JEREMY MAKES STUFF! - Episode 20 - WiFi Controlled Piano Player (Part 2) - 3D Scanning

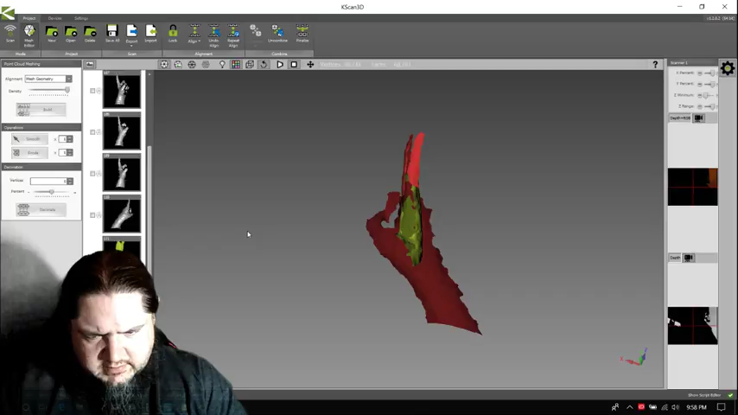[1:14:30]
Let's see, I believe this chunk here is the, like, where the knuckle is meeting.
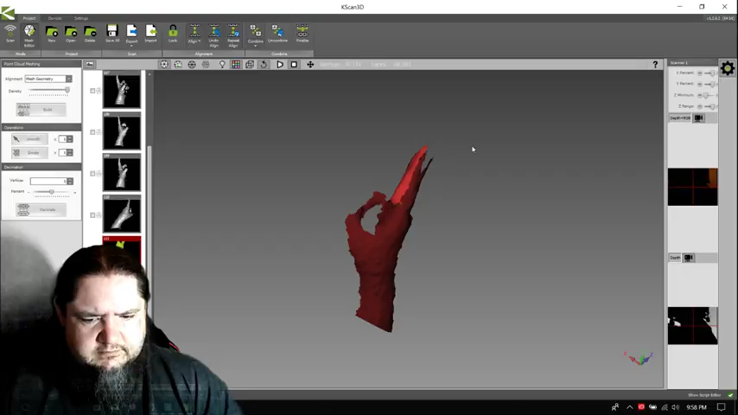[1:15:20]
Yeah, maybe. So definitely the end of the finger didn't get a good scan.
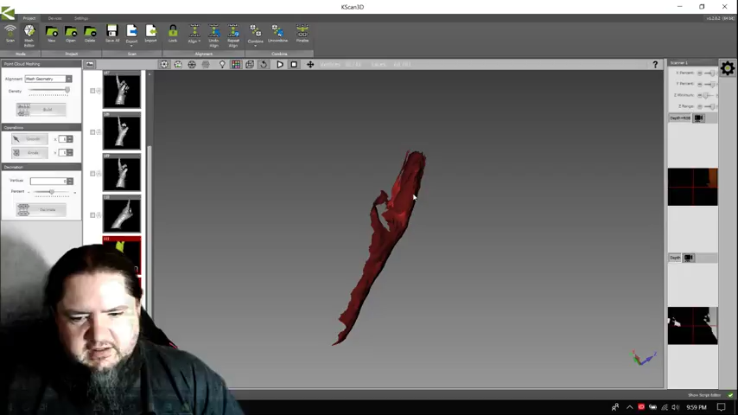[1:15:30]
get this piece to
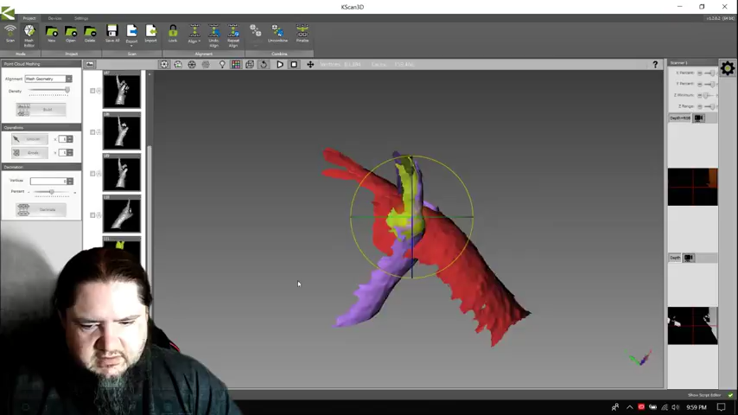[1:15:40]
line up with the top of the hand here.
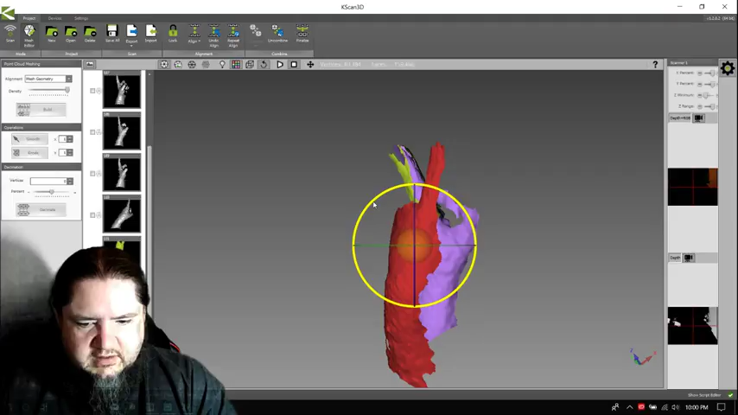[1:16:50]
kind of back some here, over here.
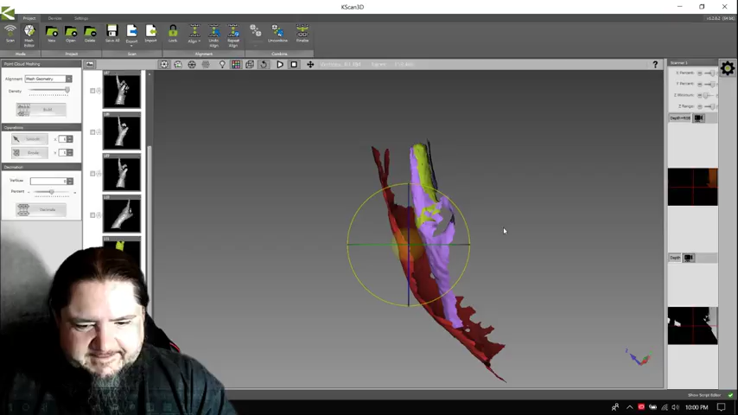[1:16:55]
That's getting closer.
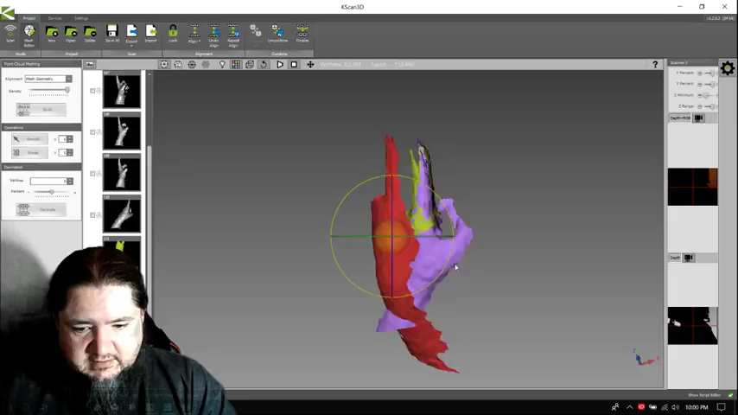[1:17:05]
He says, never mind, that was earlier. You tried to align and unlock when nothing happened, and you manually moved it. Oh.
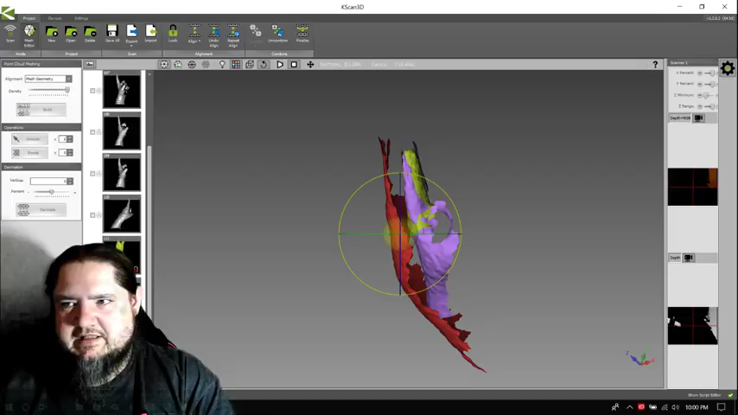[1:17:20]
Yeah, and there's the 30 second delay, which then adds another delay when I see the message. Let's see. That looks pretty close.
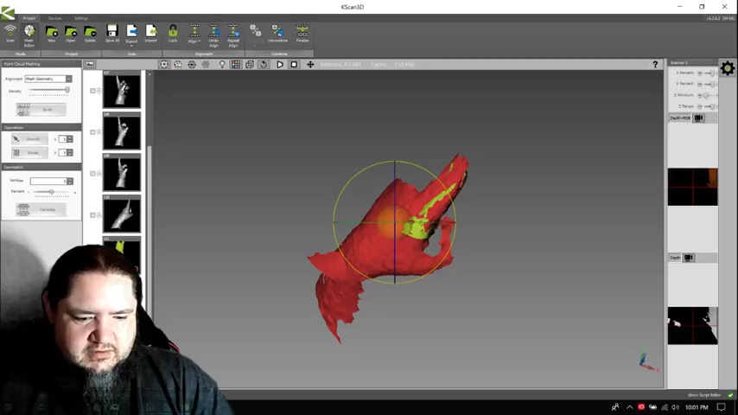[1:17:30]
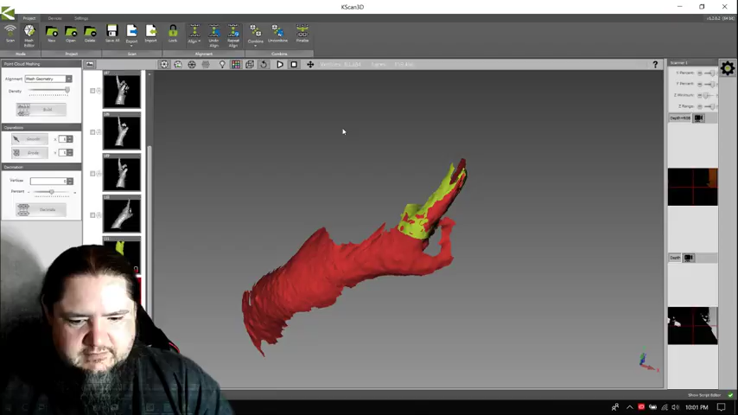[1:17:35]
Oh, well, that was ridiculous. I did figure out a spot to align it to.
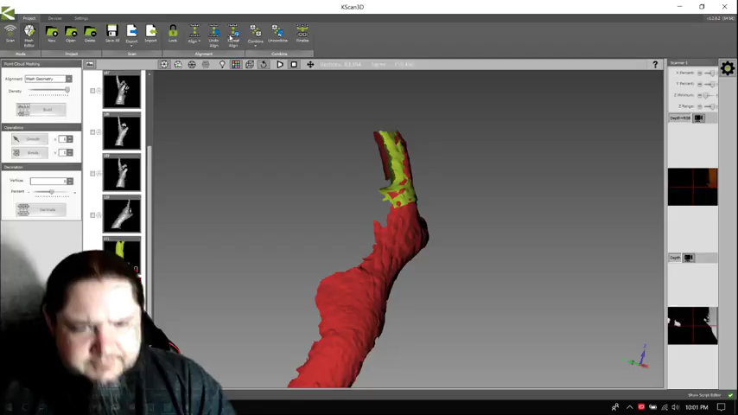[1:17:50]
Undo a line. So maybe on this one now I need to trim off some of the arm.
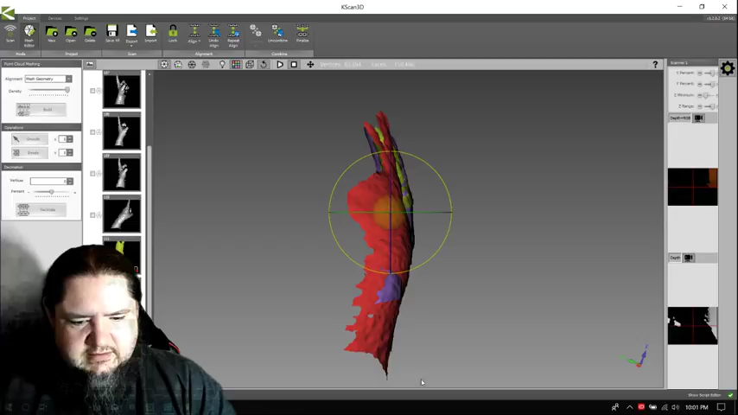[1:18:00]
Ken says, you're getting there.
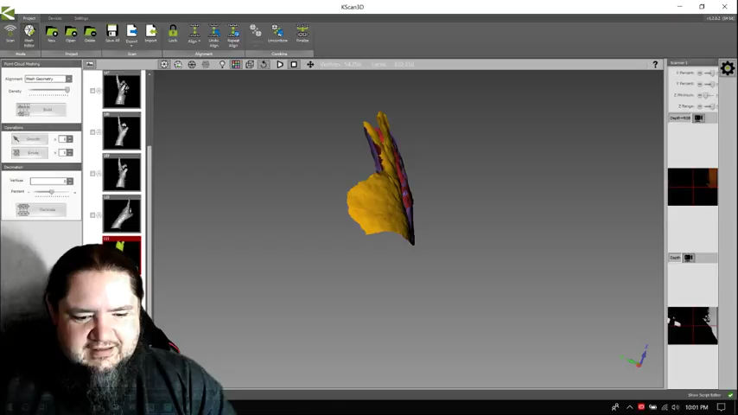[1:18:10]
Those are aligned. That's locked. Now this one and this one.
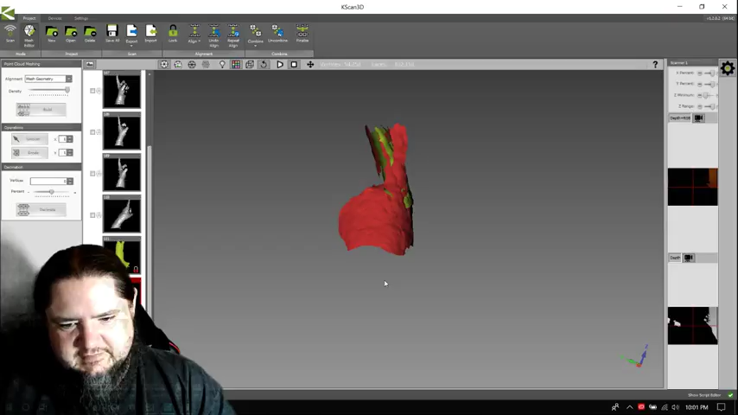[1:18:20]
That's closer. But I think this group was still a little off.
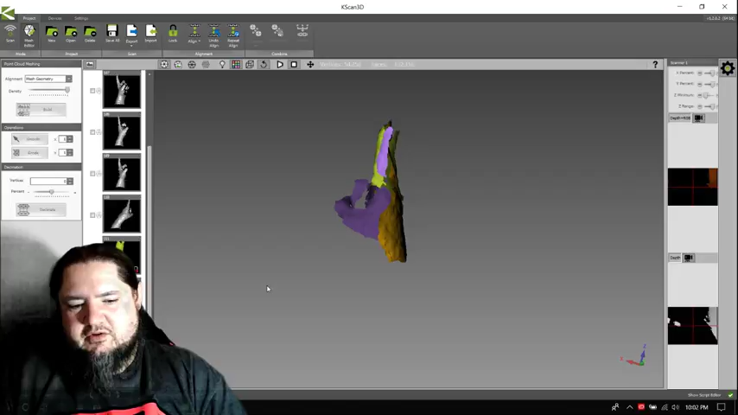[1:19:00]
I may do a few more scans or scan again or something. But this seems like it's going to work out. Just getting things aligned.